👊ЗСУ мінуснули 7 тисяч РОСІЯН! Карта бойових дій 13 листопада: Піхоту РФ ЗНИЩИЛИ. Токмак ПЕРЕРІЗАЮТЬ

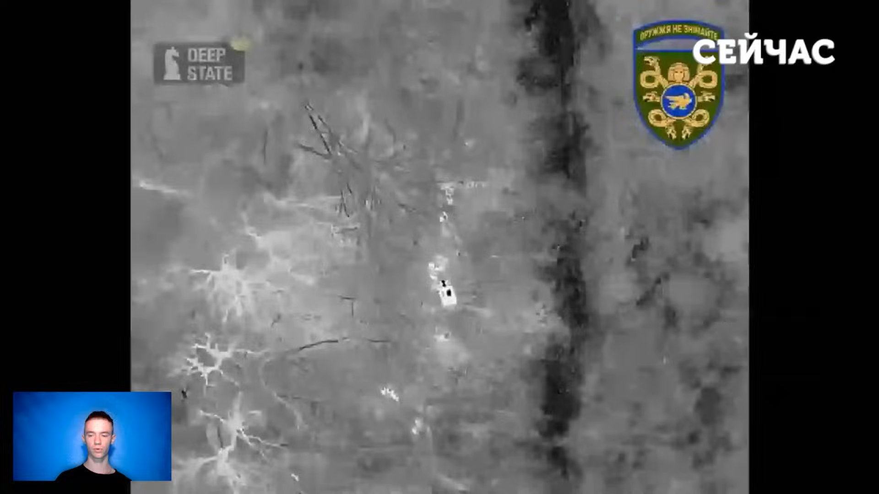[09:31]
Що стосується втрат ворога, то, ймовірно, на цій ділянці фронту бійці з 53-го бригади показали, як знищили кілька російських загарбників.
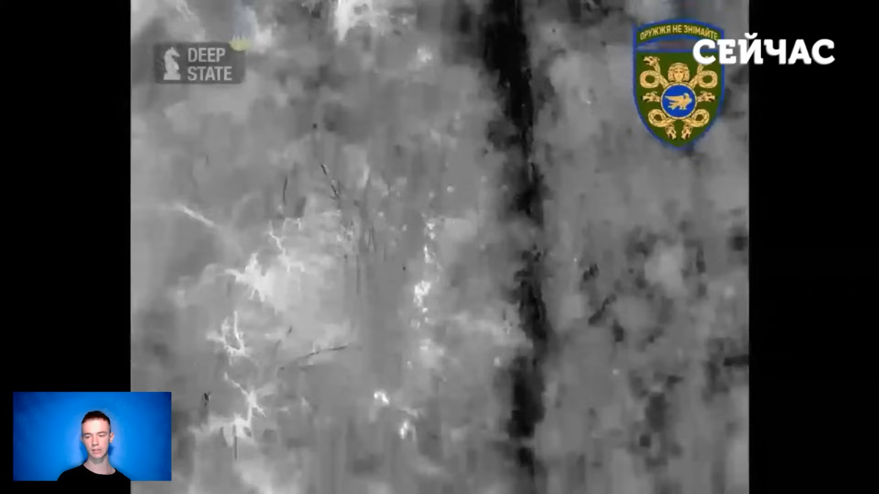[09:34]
Такі кадри зараз ширяться мережею. На них можна побачити, як наш БПЛА з приладом нічного бачення підлітає до російських позицій і скидає на ворога снаряди.
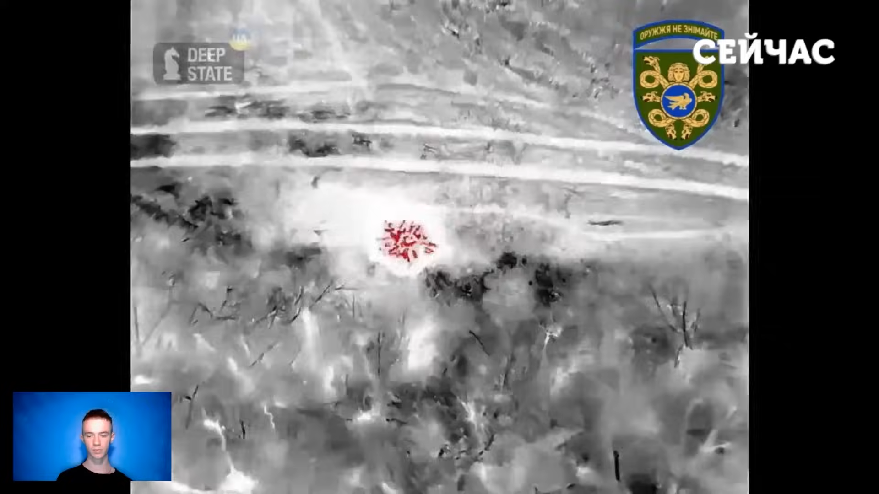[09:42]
Як результат, декілька загарбників стали двохсотими.